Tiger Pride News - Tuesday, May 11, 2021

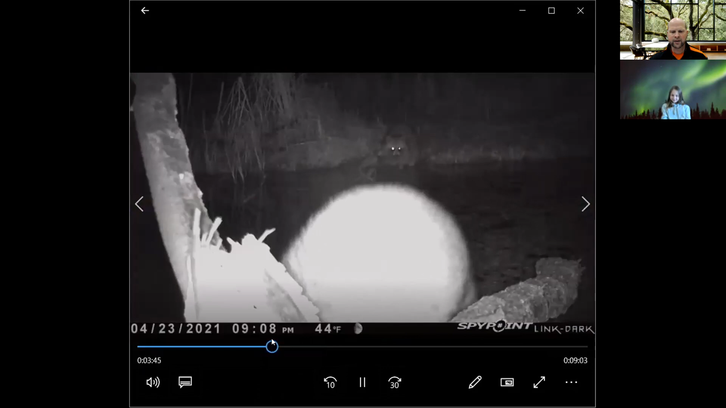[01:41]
I want you to be able to hear these raccoons talking to each other.
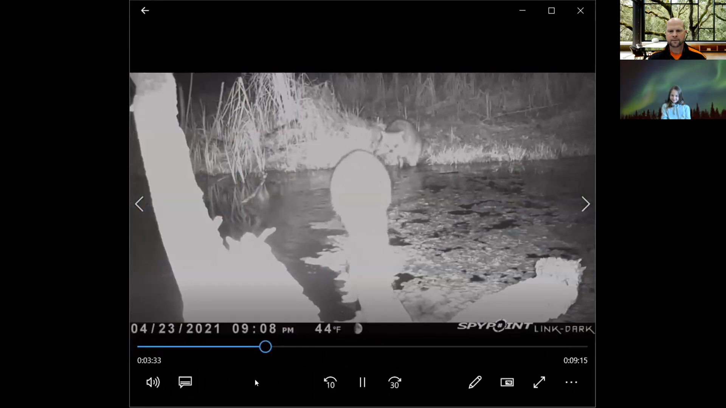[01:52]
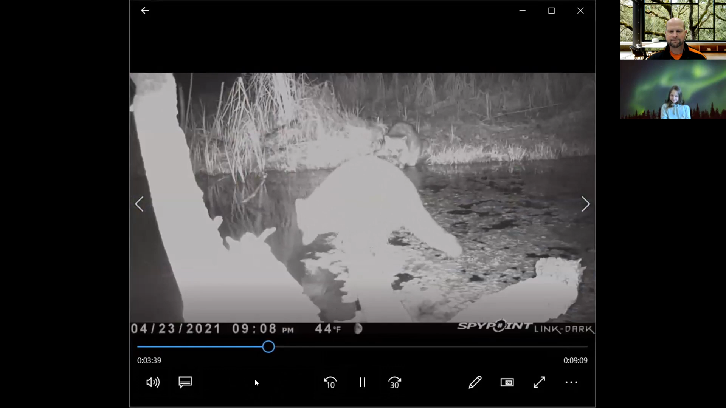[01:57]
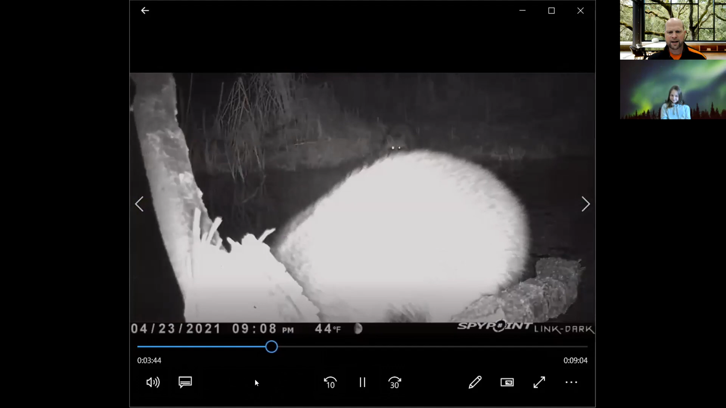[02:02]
I don't speak raccoon. I'm not sure exactly what was said, but it seemed like they had some kind of dispute.
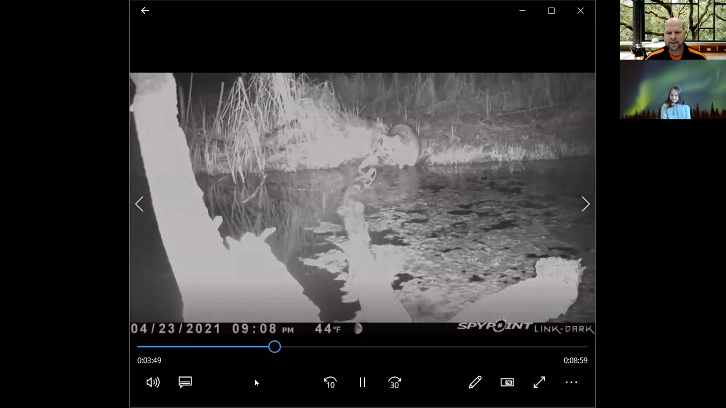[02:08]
Hopefully, they can handle it completely.
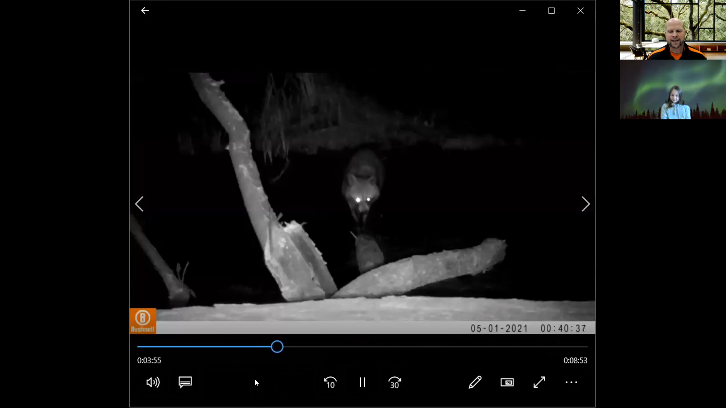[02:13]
There's just another quick little shot of a vacuum walking up with a log and checking out something. I'm not sure what it's looking at or hearing. A little bit cautious there. Sipping with water. All right. We're going to stop sharing this. Head back to Lucy. Lucy, I'm going to apply to allegiance.